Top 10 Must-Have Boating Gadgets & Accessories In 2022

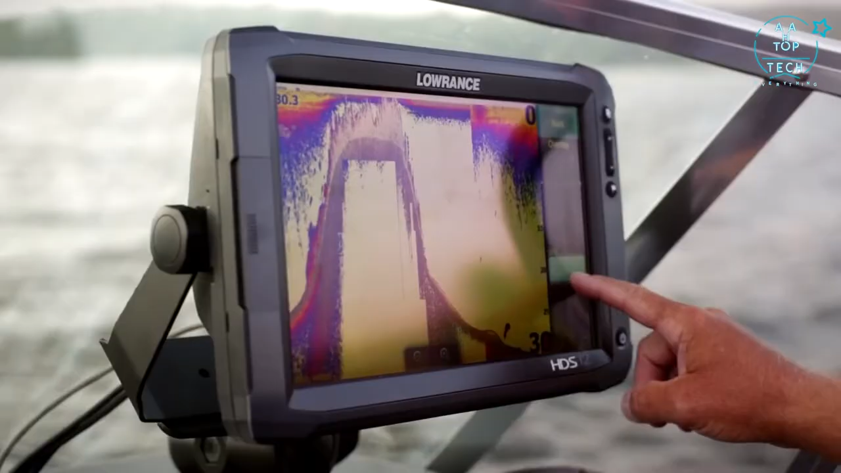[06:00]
HDS Gen 2 Touch is the perfect integration of fish finding and sharp plotting technologies.
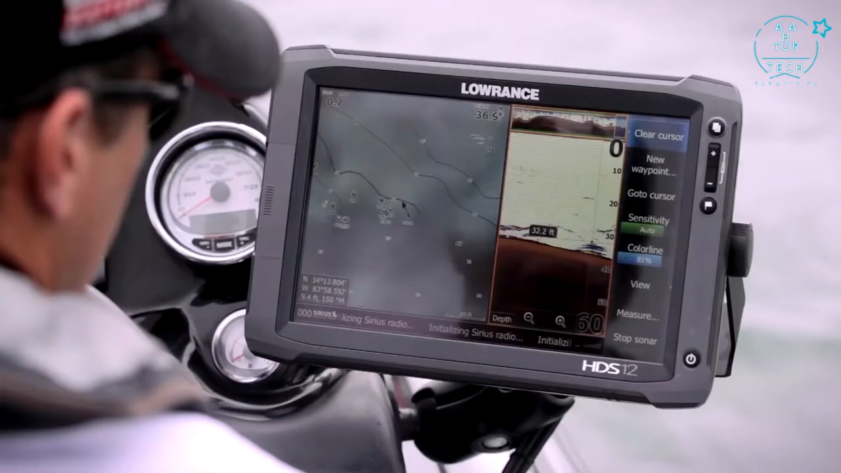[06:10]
Locating fish and structure is easier than ever with our industry-exclusive 4-channel sonar,
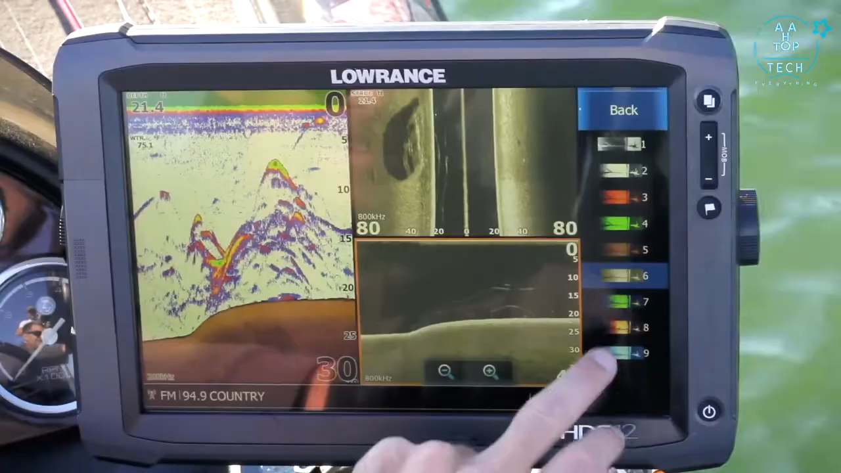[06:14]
plus trackback, downscan overlay, and advanced sonar control features.
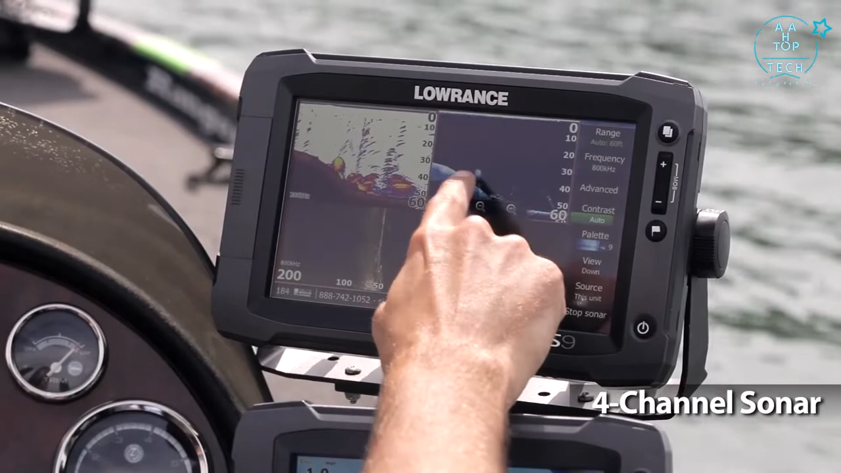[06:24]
HDS Gen 2 Touch features the industry's only 4-channel sonar, including our award-winning broadband sounder and built-in structure scan HD with left,
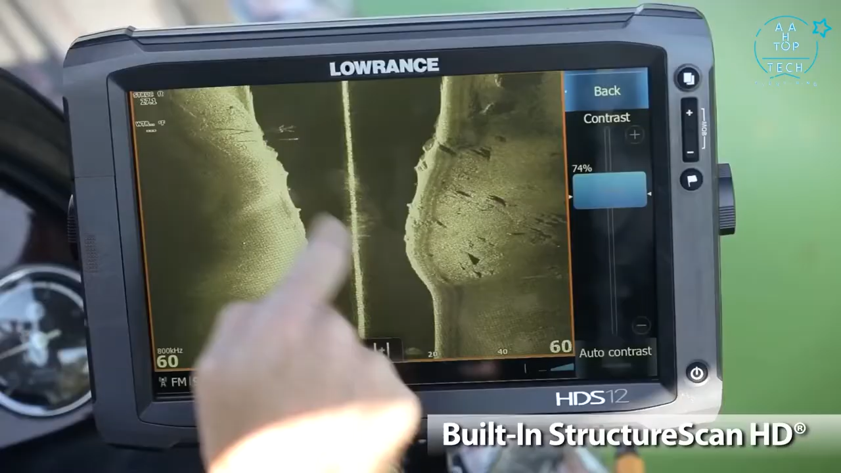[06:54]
The built-in structure scan HD combined with an optional LSS2 transducer
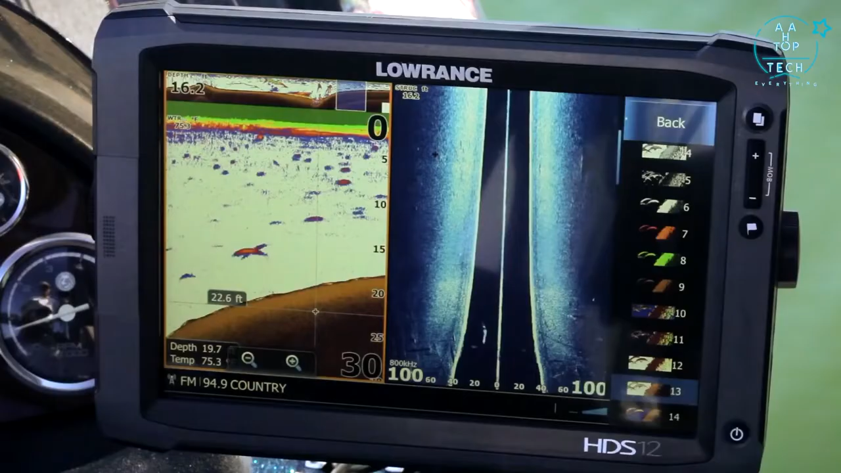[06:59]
provides the industry's clearest photo-like
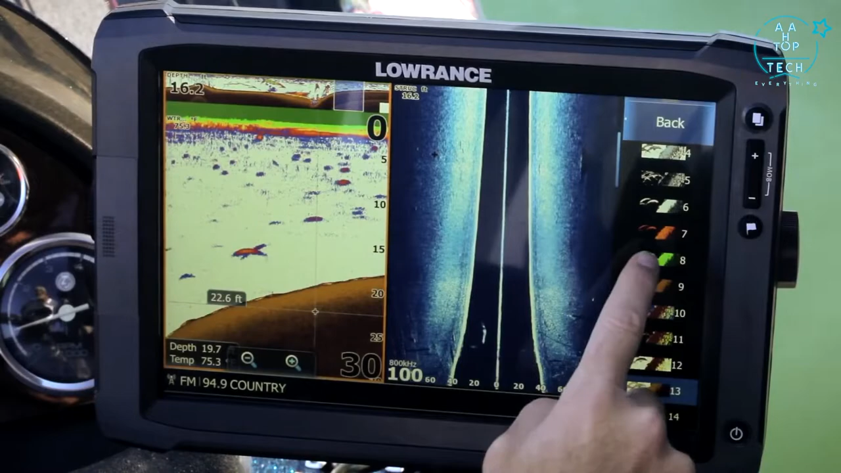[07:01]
images of fish and structure on the right and left side of your boat.
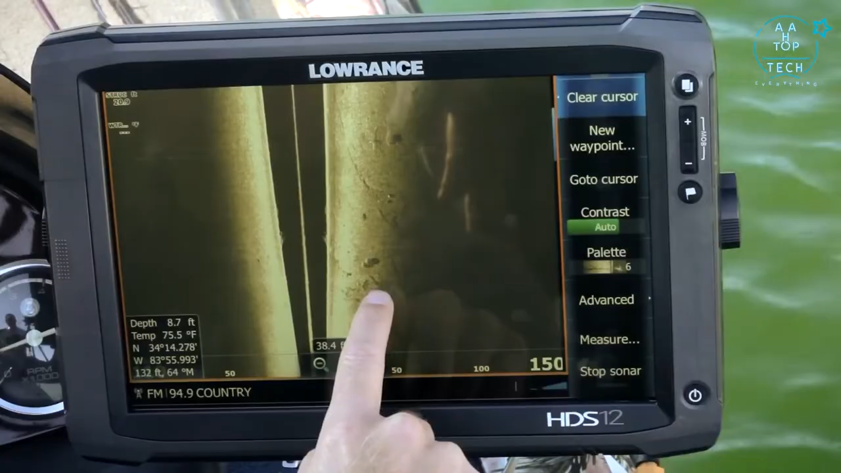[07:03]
On screen: water 75.5°F
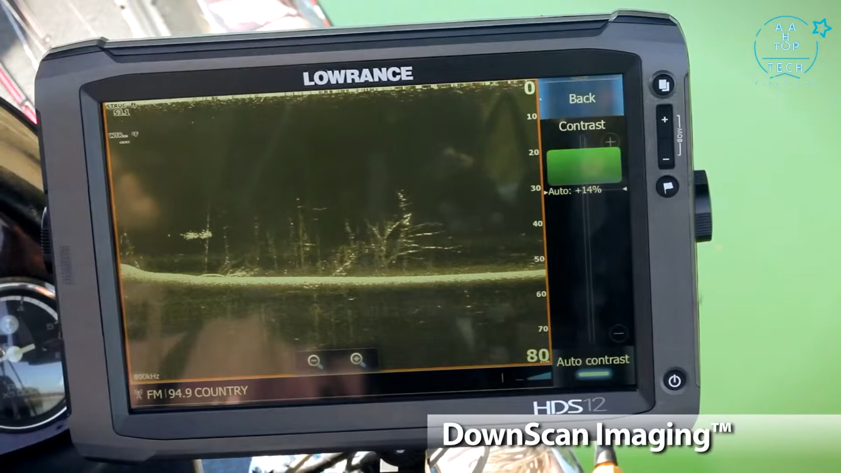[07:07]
And with a dedicated downscan channel, there's no guessing what you're seeing below the boat.
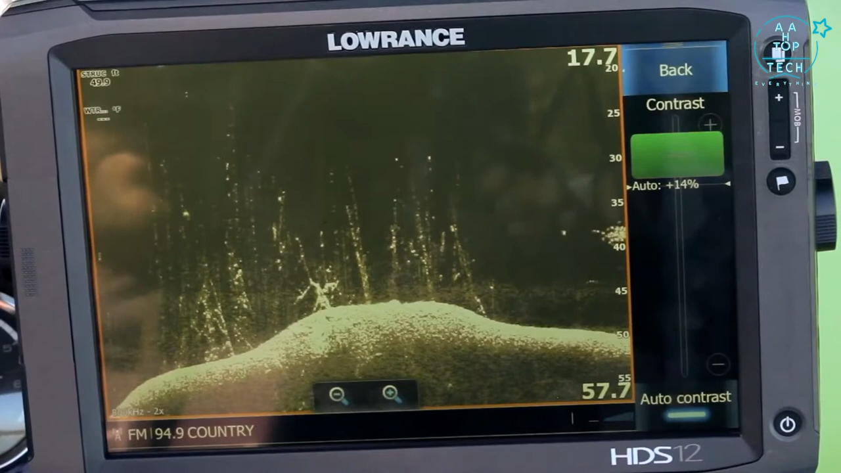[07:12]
Trees look like trees and rocks look like rocks.
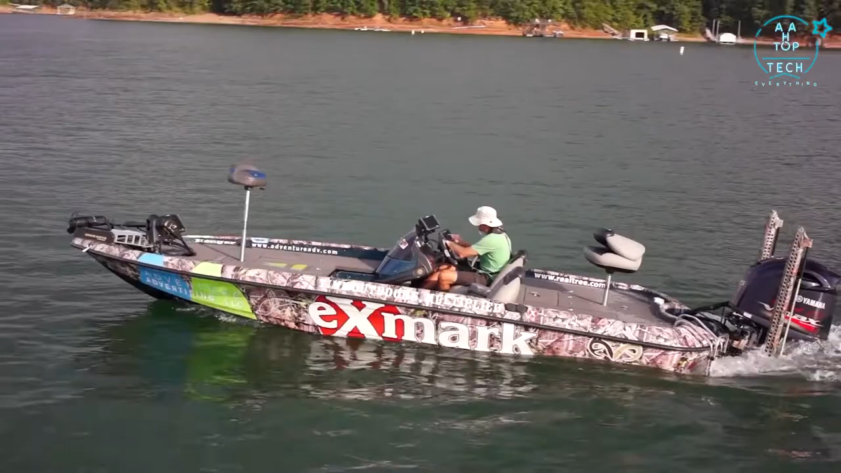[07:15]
You also have the option of networking your HDS Gen 2 Touch with an existing structure scan system.
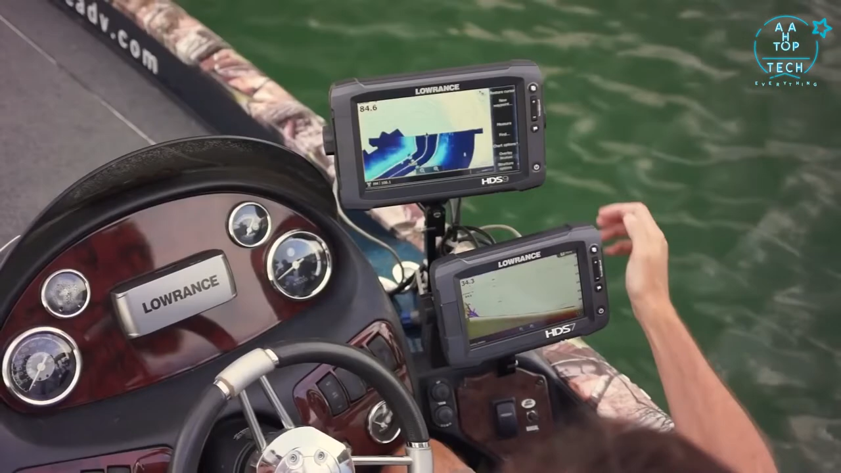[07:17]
Lowrance's exclusive downscan overlay combines the best of two sonar views directly beneath your boat,
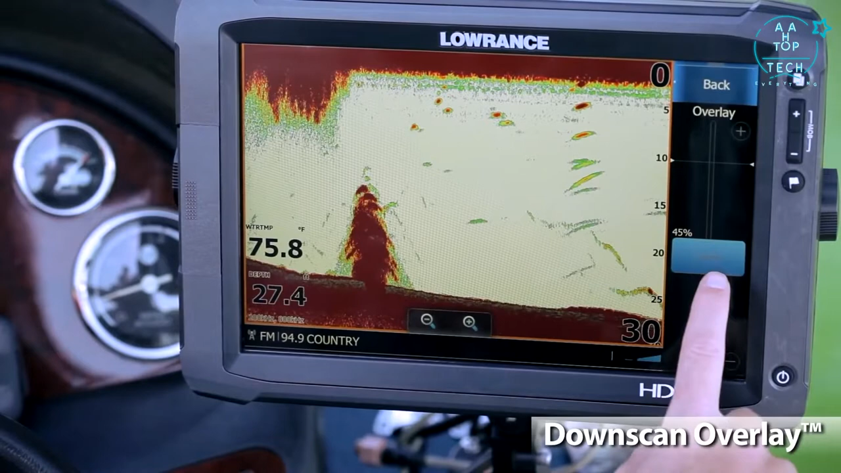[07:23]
On screen: water 75.8°F
broadband sounder and downscan imaging. Sometimes it's hard to tell if an arch is a fish or just debris in the water.
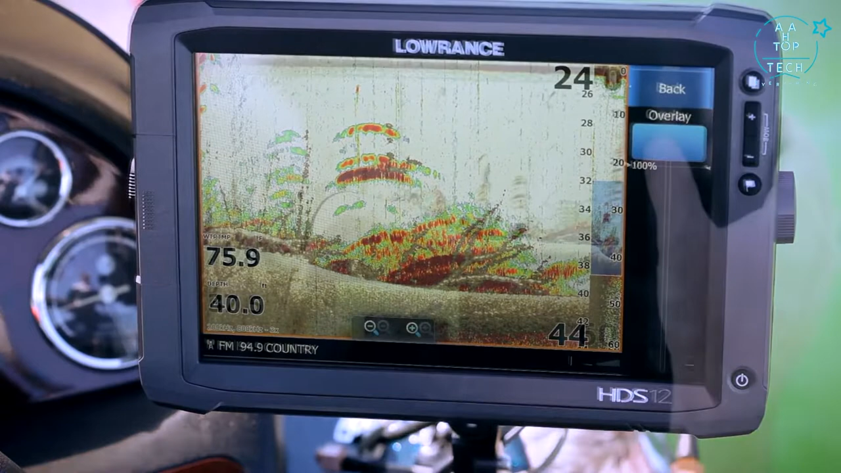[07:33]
But with downscan overlay, you can remove all doubt. Use this unique tool to give yourself more confidence in what you're seeing. Now it's easier than ever to know the difference between structure and fish.
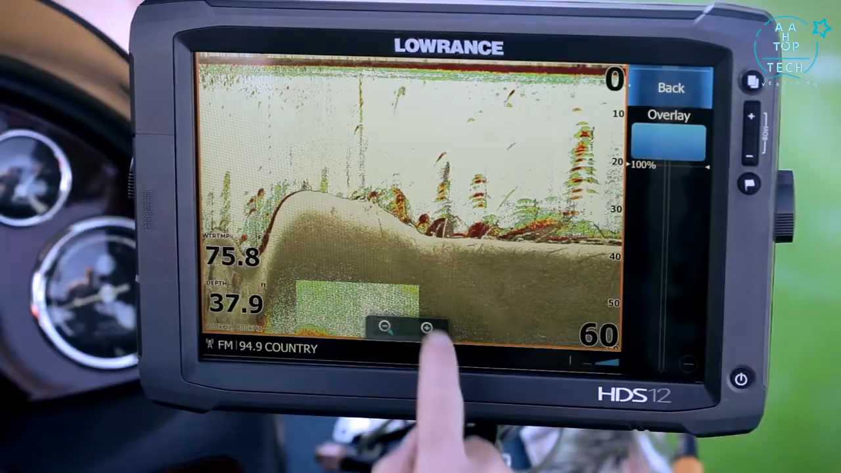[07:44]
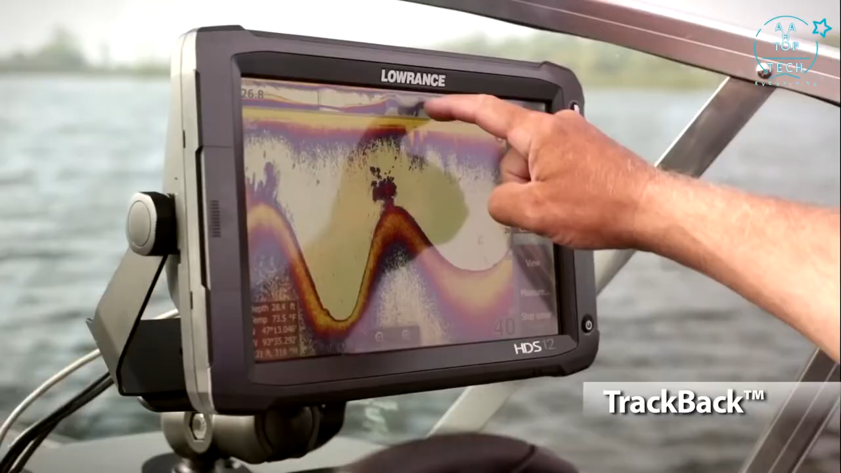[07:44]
Lowrance's trackback feature allows you to scroll back through sonar history and mark waypoints.
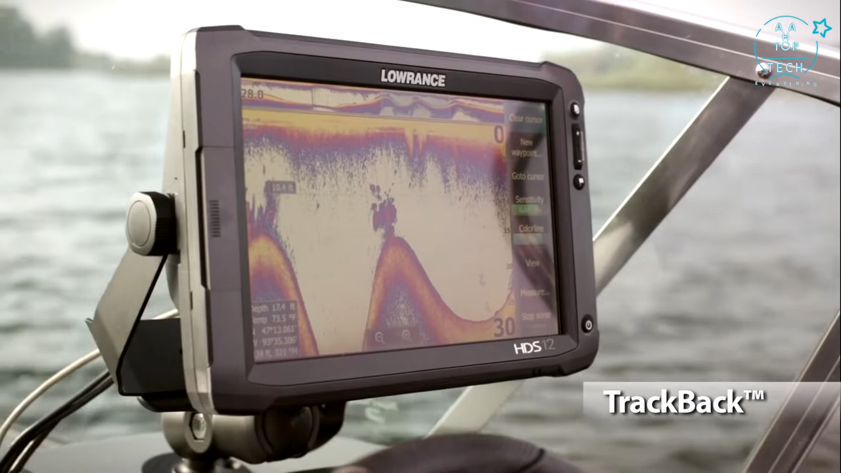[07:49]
It's like going back in time.
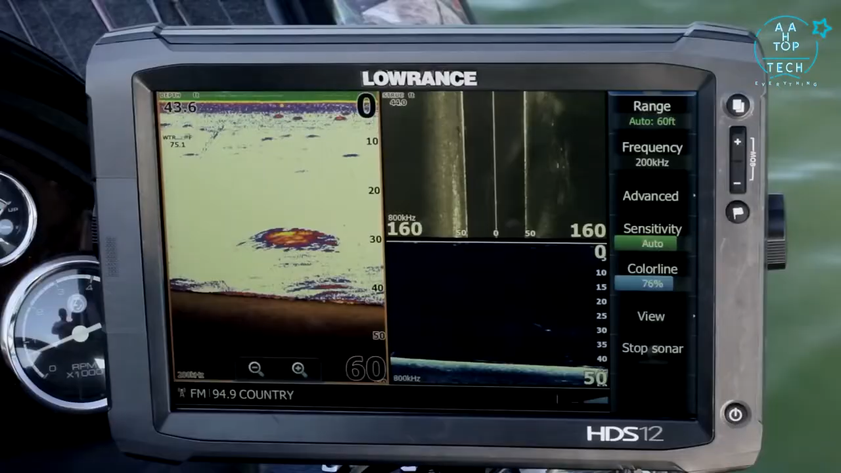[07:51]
Trackback makes it easy and without sacrificing real-time operations.
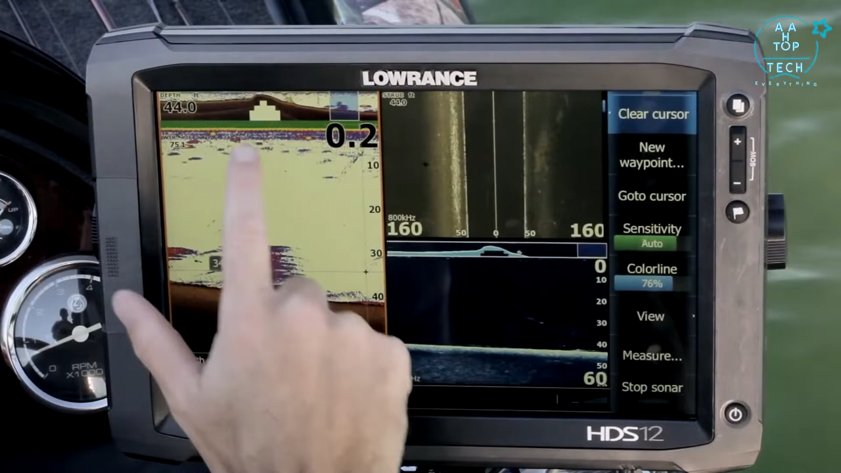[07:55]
In other words, when scrolling back through sonar history, your HDS Gen 2 Touch is still recording.
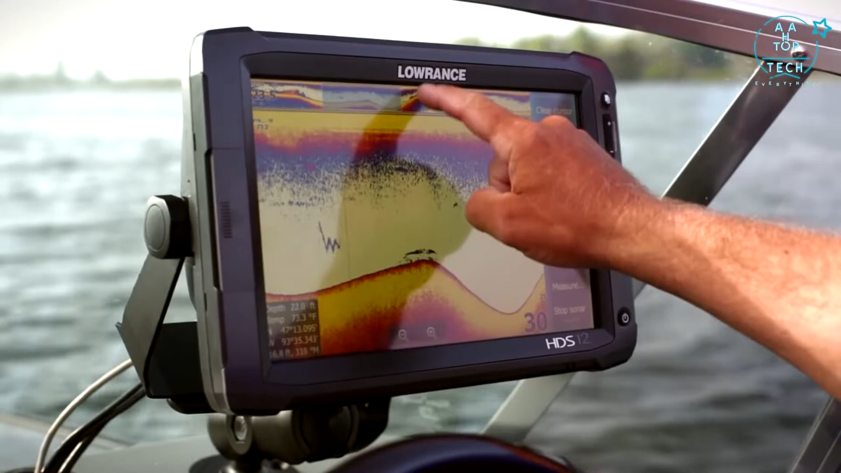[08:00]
So when you exit trackback mode, you haven't missed a thing.